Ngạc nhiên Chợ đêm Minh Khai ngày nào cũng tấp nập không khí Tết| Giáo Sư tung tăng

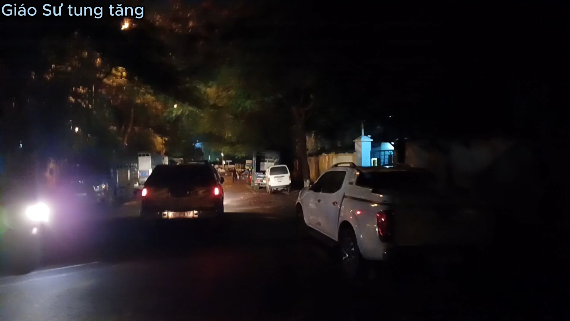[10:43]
Mọi người có thể thấy là đoán xe đổ dài.